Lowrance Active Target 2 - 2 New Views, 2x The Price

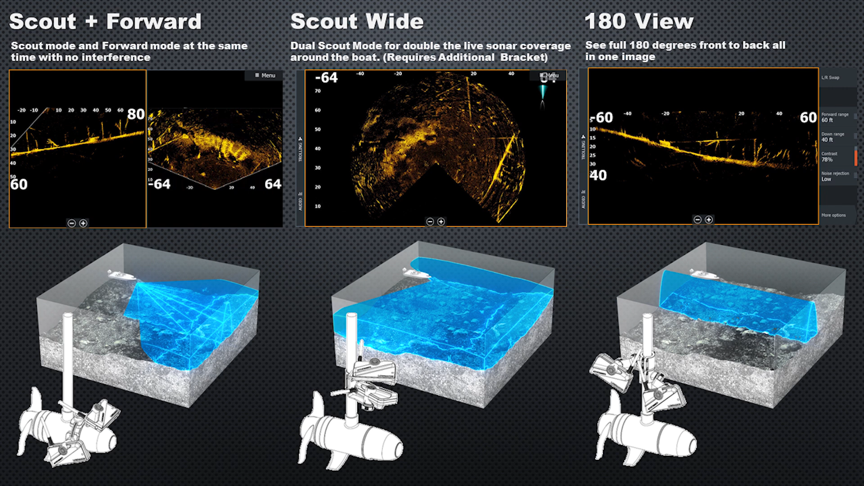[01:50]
So this is going to be two transducers in the Scout mode angled to give you this expanded view covering almost all around the boat. This does require the additional Scout Wide bracket. Then we have the 180 view, and this is going to be two transducers, one basically pointing forward and one back a little bit, and that will give us a 180 degree view down below the boat.
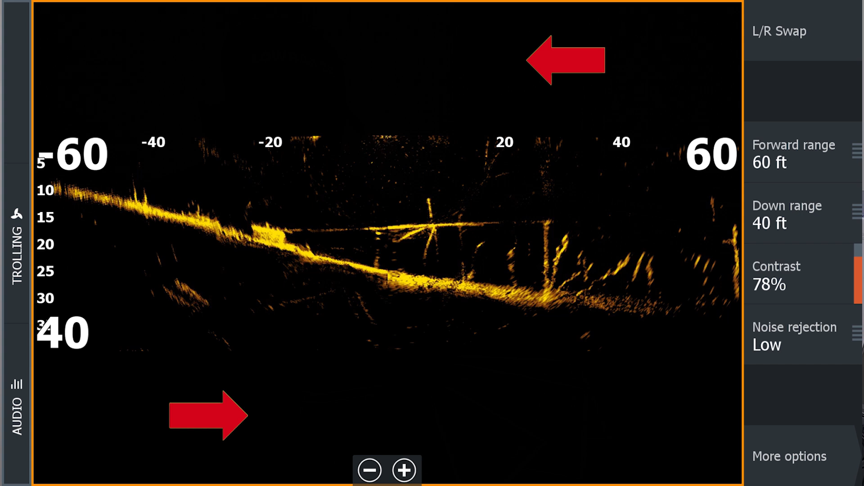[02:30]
Now the downside to this is just look at how much screen you're wasting on these units. You can see how much dead space there is. It's close to half the screen, I would say. It's probably a 40-60 split between information we're actually using and just dead space on the screen. So that is the downside to these views.
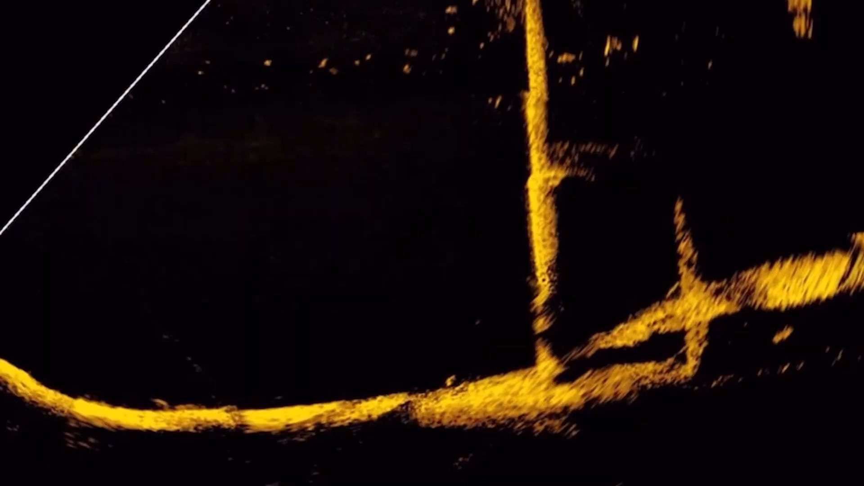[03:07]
There's very little beam stitching and next to no interference.
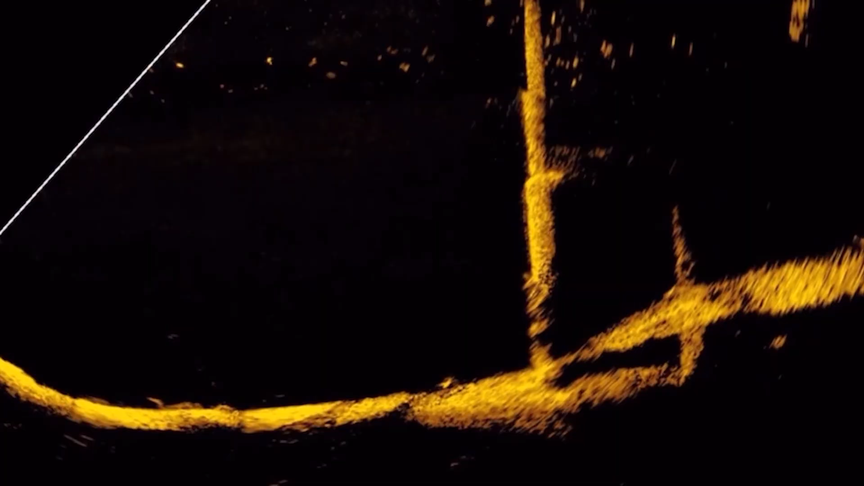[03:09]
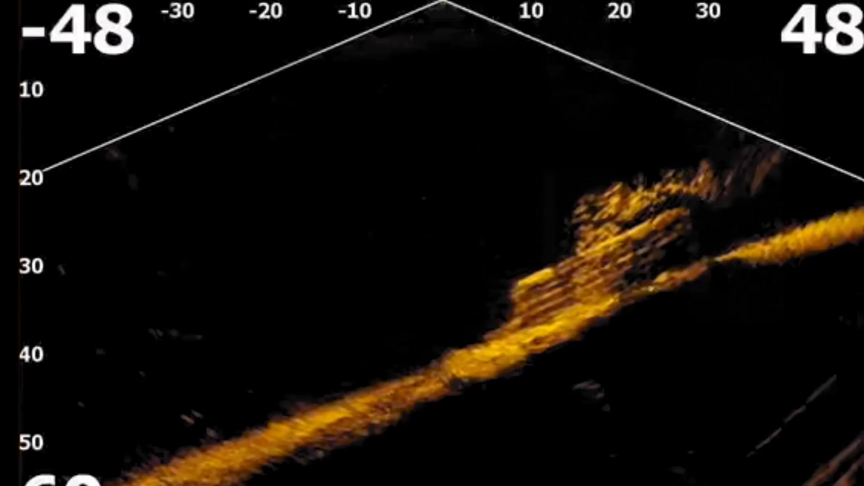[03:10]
And here's the down view with a school of baitfish swimming over that school bus. Again, same thing. Lowrance's claim of the clearest and smoothest image really holds true with this as well. The other thing I'm noticing is next to no interference, which we saw a lot on the original ActiveTarget.
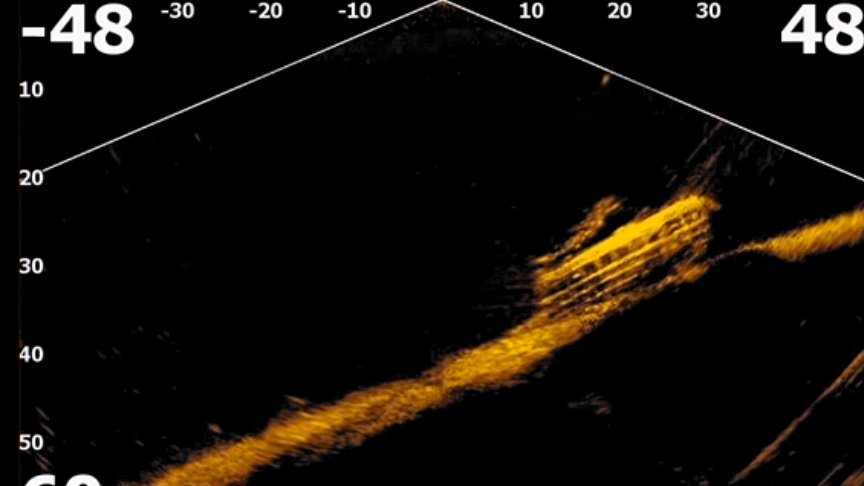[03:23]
So it looks like Lowrance really did improve upon their ActiveTarget system with ActiveTarget 2.
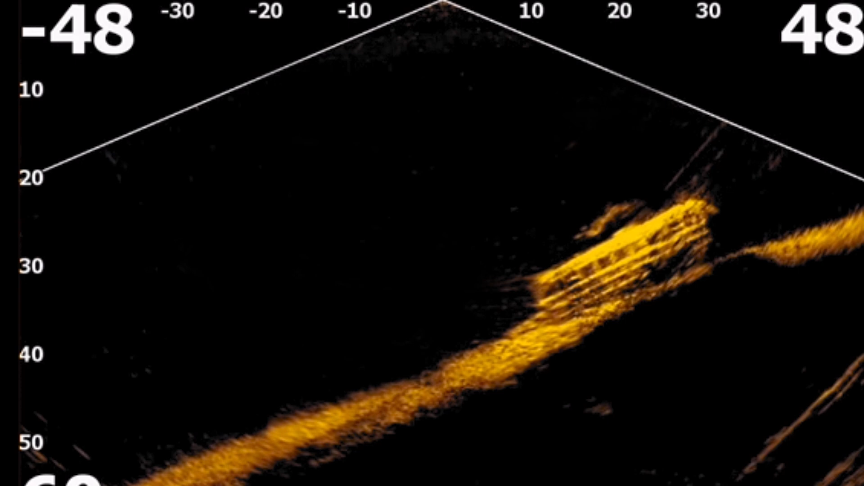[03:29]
As far as compatibility goes with the ActiveTarget 2, it'll work on the HDS Live,
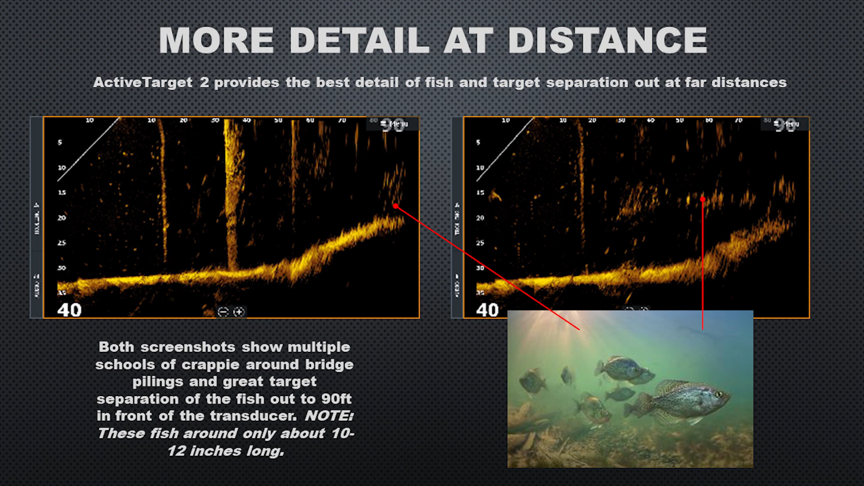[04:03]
So looking at these screenshots, we've got schools of crappie 90 feet away from the boat. So when we're talking crappie, we're talking 10-12 inch fish. And you can actually see the separation very clearly with this ActiveTarget 2 transducer.
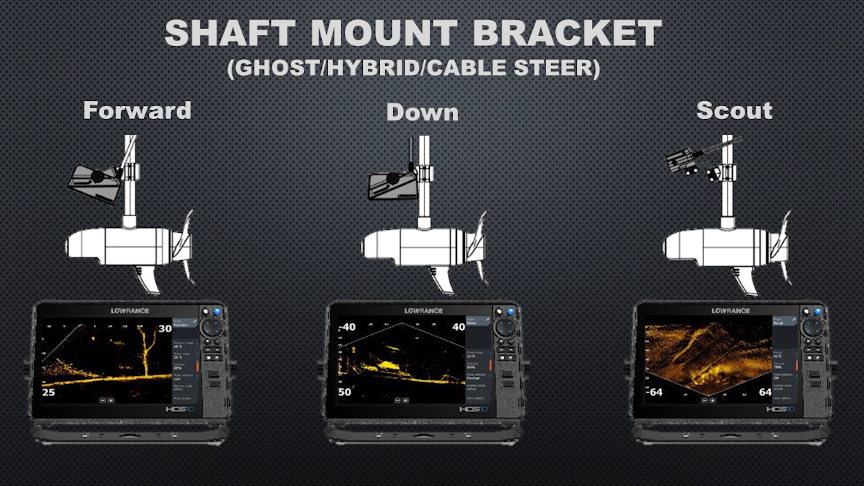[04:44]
We'll take a look at the different views so you can understand them. The standard ones we've had with ActiveTarget 1, these are the shaft mount brackets for a cable steer like a Ghost or an Ultrex. We have Forward, Down, and Scout.
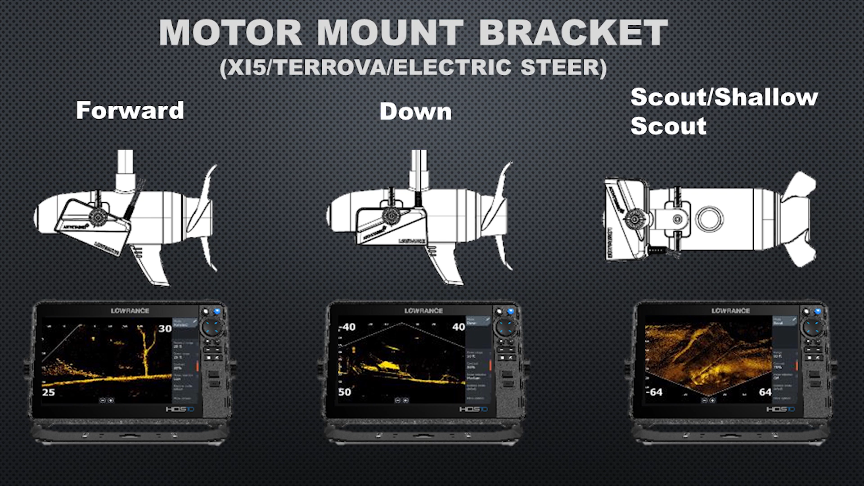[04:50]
If you have a Minn Kota Tarova or XI5, then you'll have these mounting options here for the same views. Again, Forward, Down, and Scout with the motor mount bracket. And if you're not too familiar with the different views that we've had with ActiveTarget,
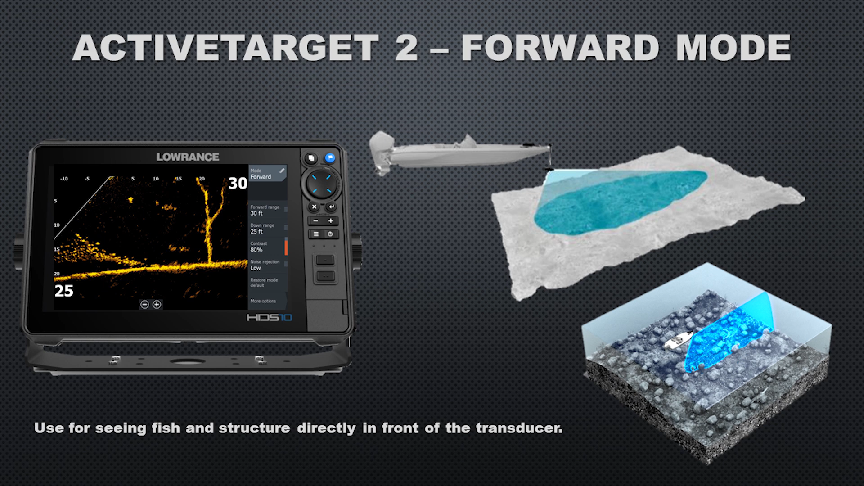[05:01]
here's the forward mode, the down mode, and then the scout mode.
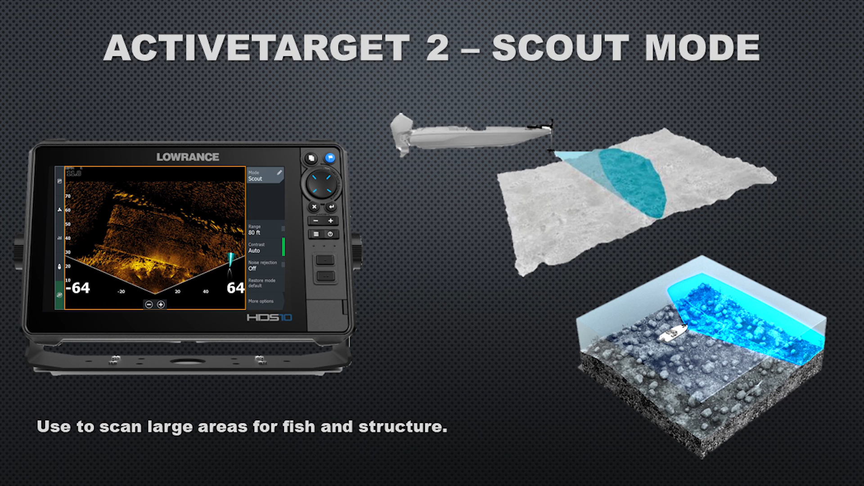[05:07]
Now the new views with ActiveTarget 2 and HDS Pro is really what separates it from the competition.